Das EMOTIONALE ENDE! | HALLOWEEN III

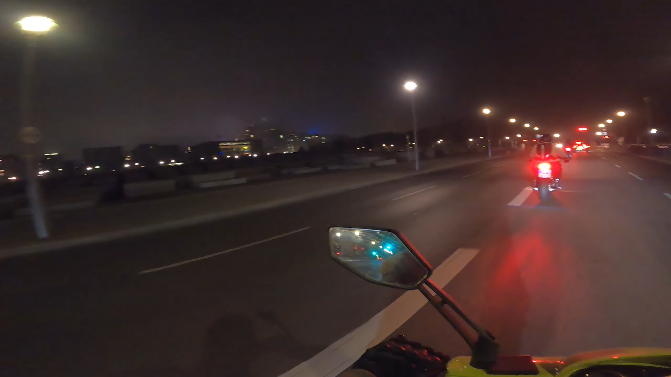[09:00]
Boah, sieht das gruselig aus! Wie Weltuntergang, oder? Das ist voll geil! Boah, ist das gruselig! Hey, wo fahren wir hin?